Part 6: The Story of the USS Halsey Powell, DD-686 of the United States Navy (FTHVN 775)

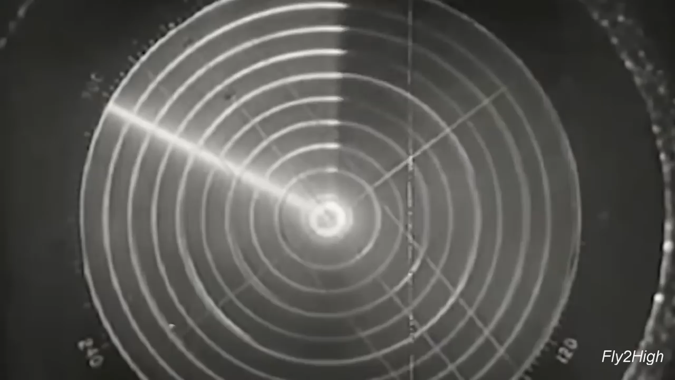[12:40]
which faded, then disappeared from radar, pretty much confirming they were dealing with a submarine.
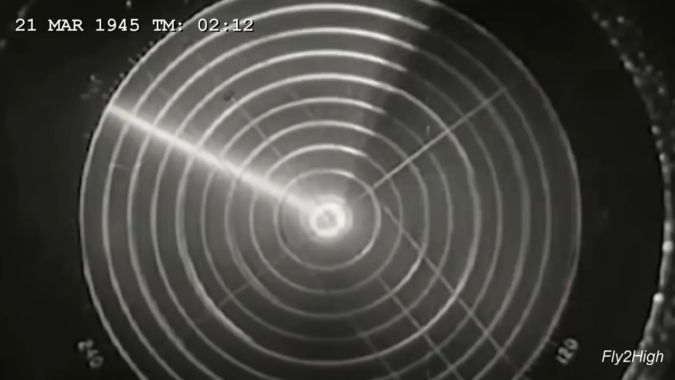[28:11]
an enemy plane was seen on radar, closing from a distance of 3,000 yards. The skipper elected not to fire, so as not to reveal their position.